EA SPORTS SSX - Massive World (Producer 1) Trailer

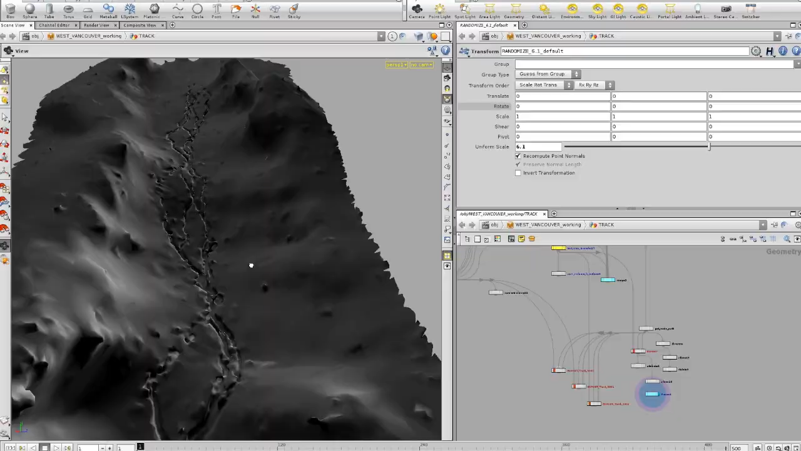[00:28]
We take that data and we run it through Mountain Man, which is proprietary software.
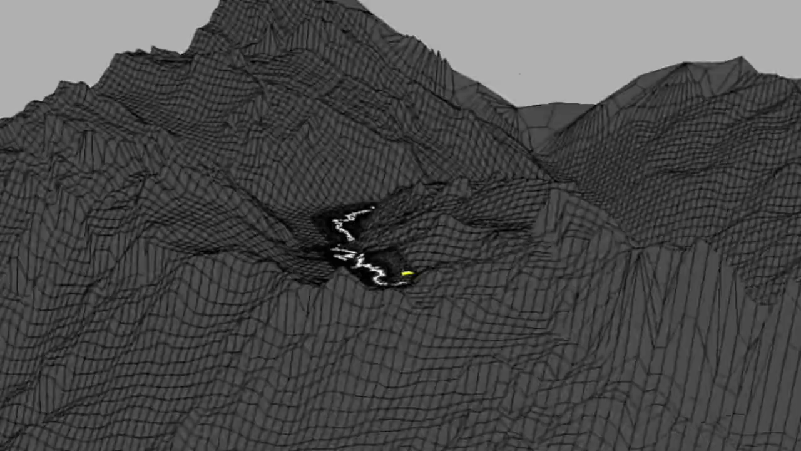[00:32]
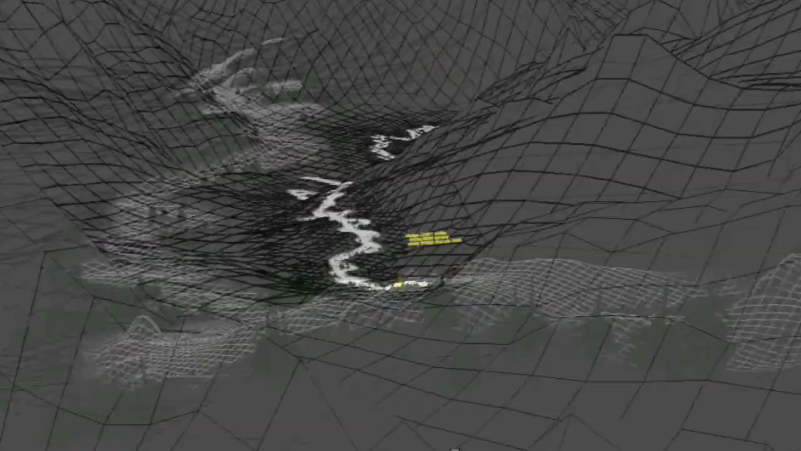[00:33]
And we got to a point early in development where we could literally type in the latitude and longitude coordinates of any mountain in the world,